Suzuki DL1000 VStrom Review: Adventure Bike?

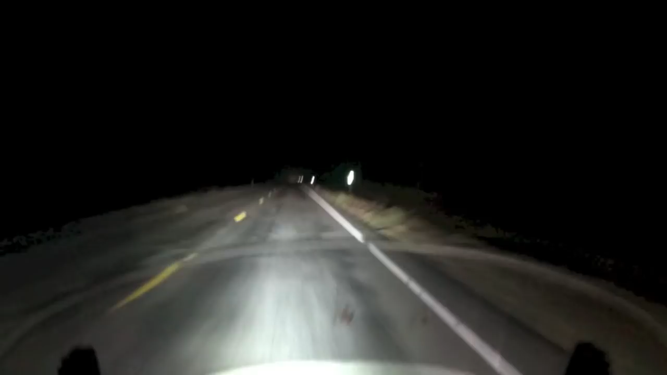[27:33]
I found that I have enough to run my grips. I have enough to run my lights.